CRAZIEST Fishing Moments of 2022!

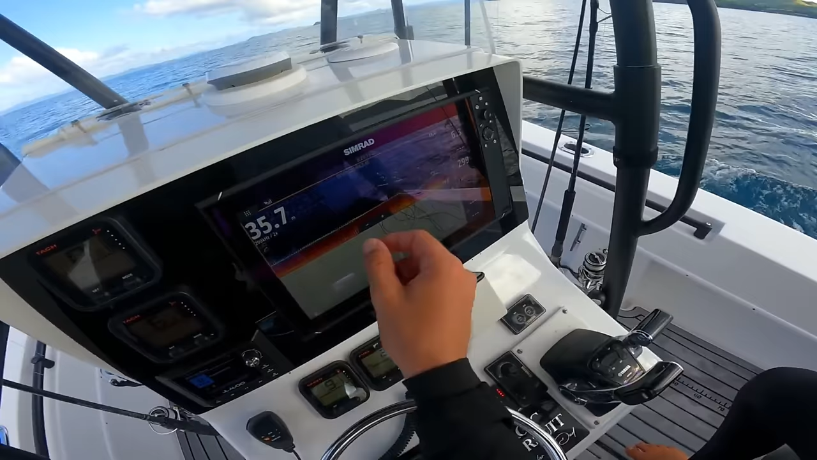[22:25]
And just coming on this little lump here, and there's a stack of fish sitting right on it. To see it this time.
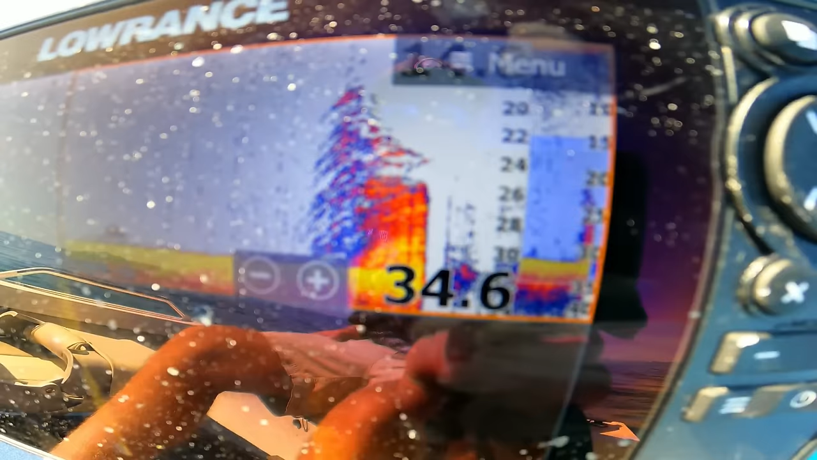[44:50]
Straight away, many fish stacked up on top of that wreck.